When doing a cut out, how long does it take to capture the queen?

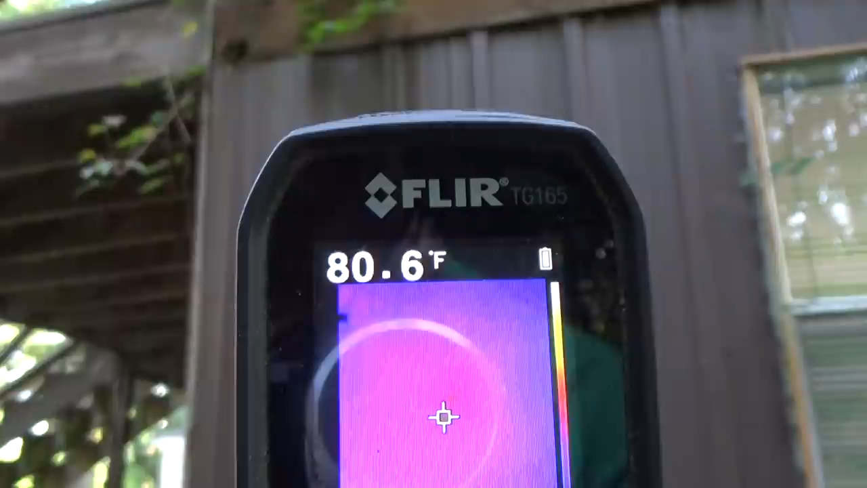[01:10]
On screen: spot 80.6°F
And that red glow, that bright red glow that you're seeing right there, that's where our bees are. And then let me show you where the laser beams, when they hit the wall, show you where the bees are inside of our wall.